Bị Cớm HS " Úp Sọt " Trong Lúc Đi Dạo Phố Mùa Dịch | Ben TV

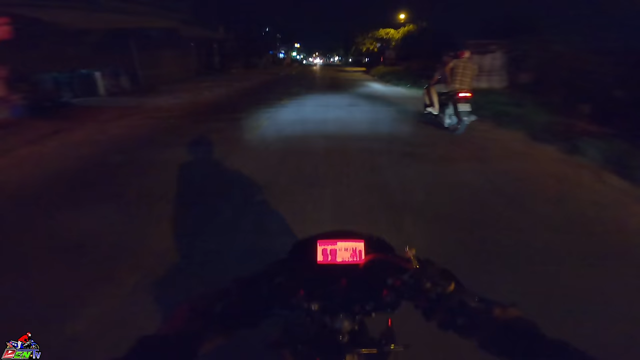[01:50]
Tối anh em, nhưng mà buổi tối mình nghĩ ngồi đó chắc đẹp lắm, đường vắng nhưng mà đèn sáng nữa, cho nên mùa dịch này mình không có tụ tập đông đen anh em, hạn chế đi tới những cái chỗ đông đen, cho nên là đi hai người dạo dạo chơi thôi, chỗ vắng vắng chơi thôi nha. Wow trời ơi. Cái đèn của mình nó xỉu quá.
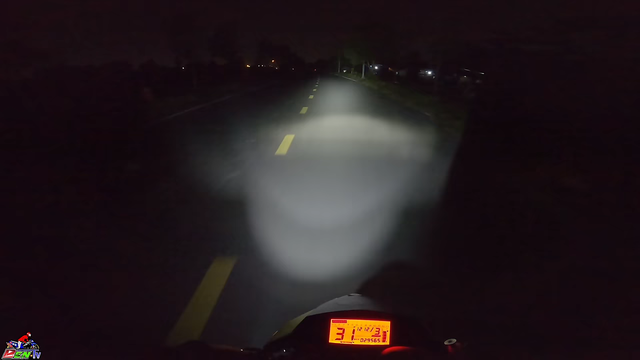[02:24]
Giờ này tối thui luôn, mở đèn led anh em. Trong này nó không có điện đường nhưng mà ra cái khúc kia thì có điện đường.
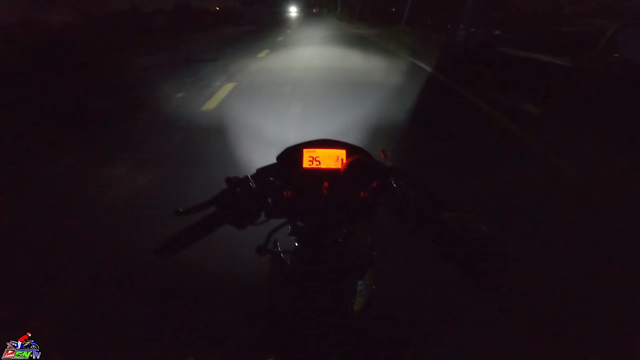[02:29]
Tài Đốt đang chạy sau lưng mình anh em. Tắt pha cho ta, người đối diện chạy xe cho nó dễ. Để khi nào mình cần pha mình mới mở pha thôi anh em.